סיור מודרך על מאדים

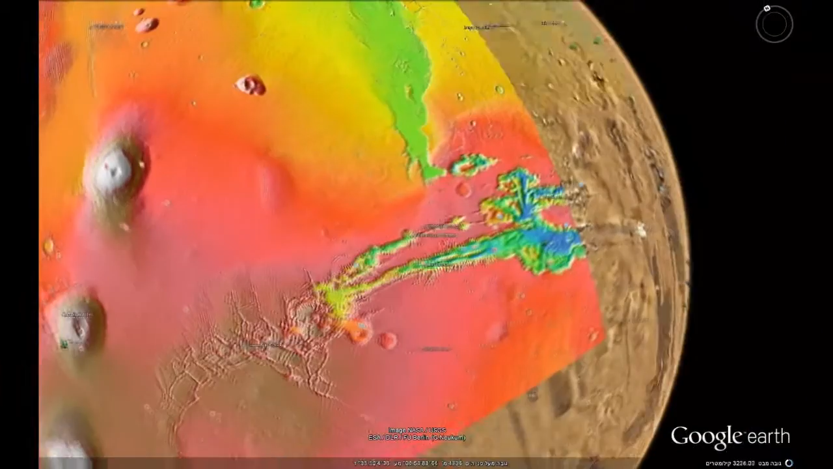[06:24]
the other thing that Mars has the biggest of is canyons and this one is really big the Valles Marineris canyon system would stretch from New York to Los